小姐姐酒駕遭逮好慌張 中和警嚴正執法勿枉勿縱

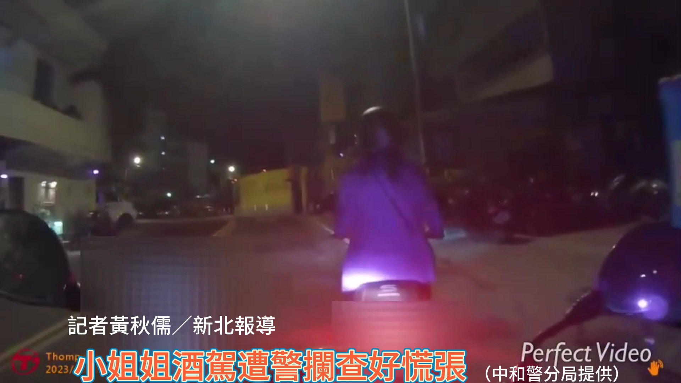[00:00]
还没绿灯呢。南山捷运那个路口还没绿灯呢。